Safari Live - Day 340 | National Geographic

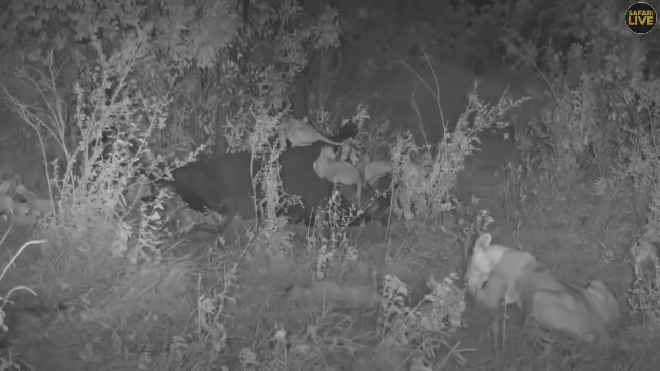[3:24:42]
Well, Steve, I agree with you. And ladies and gentlemen, you'll notice now that the same lions you're seeing a few minutes ago may look different, simply because we have gone to infrared. It has gotten a little bit darker here, and we thought, let's not shine anything artificial to these cubs, and we are now in what we call infrared camera. Same camera, but you just make sure that nothing artificial will go to these cubs, not to affect their behavior.
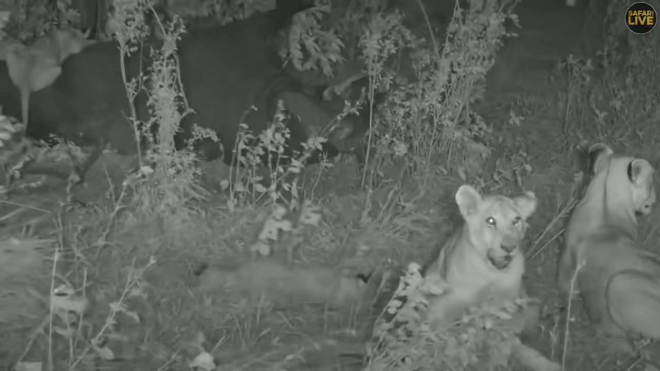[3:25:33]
these cats are not going to leave at this buffalo. They're not going anywhere, and if anything that would make them rise up and behave differently would be anything like a hyena.
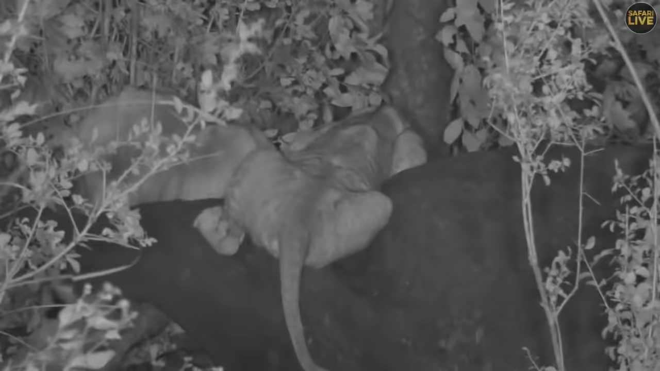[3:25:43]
But not rain, not wind, not sun. They are here to stay. The cubs, now what they did, they just thought they better go around and try and sneak and dig for themselves some kind of soft meat. You can see that one. What an angle he got, I guess that's a boy there, trying to reach the meat from, you know, the other side of the buffalo. But if I'm asked, I would have gone around the other side, just go right in and feed.
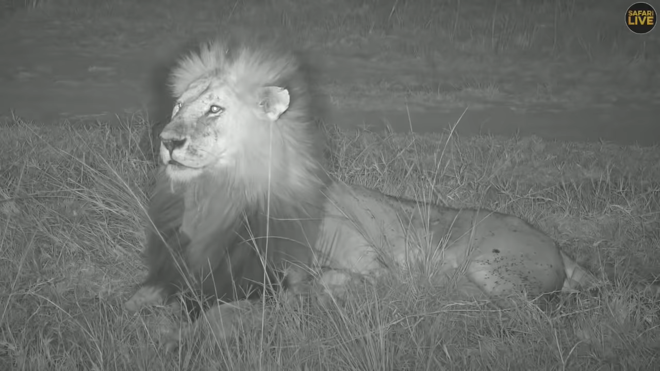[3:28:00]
I have such an issue saying half-tail because he actually has his full tail. It's just the tip that's missing. So apparently he also gets called snip. and I much prefer that name, but we're going to stick with Half Tail, which isn't quite accurate, but we'll stick with it, is giving us a glorious view of his mane. Let's take a closer look at that mane. It is fabulous. And you can even see, although we're in IR right now, we're using our infrared camera, you can't...
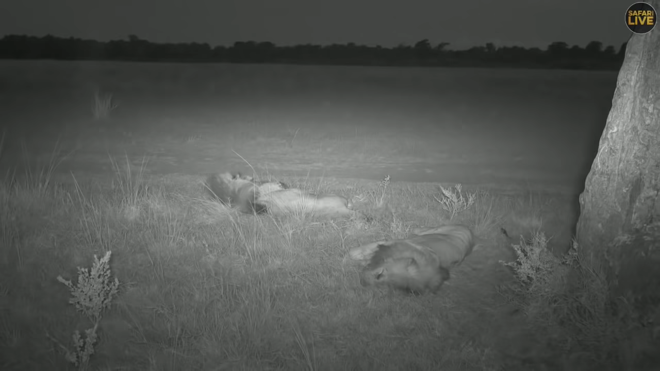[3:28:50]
Well, he obviously wasn't overly amused at us talking about his mane like that, but you were able to see the contrast and he did sit up and that was absolutely perfect. It extends, oh, there we go. It extends all the way down his back and all the way down his chest. He is in, oh, standing up. Thank you, Half Tail. Oh, we look a bit stiff there. Is that a limp or is that a stiff leg? I am not entirely sure there.
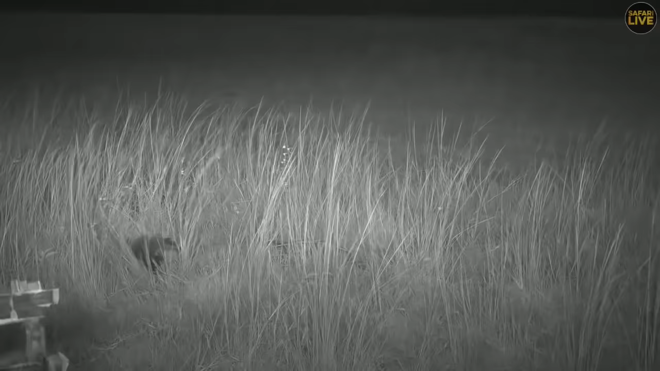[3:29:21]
Oh, there we go. Just for the end of the show, he decided to collapse, disguise himself amongst the long grass. So we'll take one last look at Fang here, who does have his whole tail intact, but he has a rather funny mouth and missing canines. So they've both sustained injuries in their life,
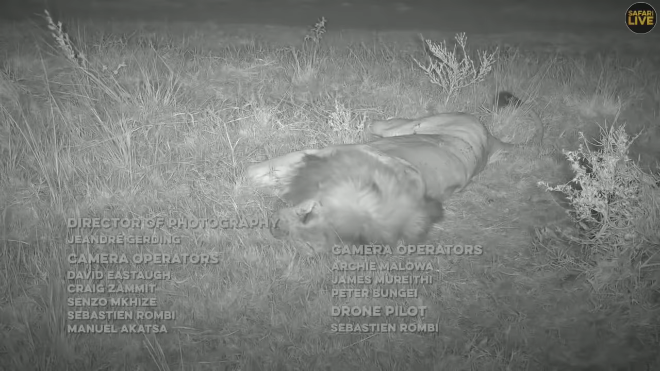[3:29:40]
but they're definitely males in their prime and they are absolutely glorious. So I do hope they stand up shortly and entertain us. However, I'm very happy to see them for now.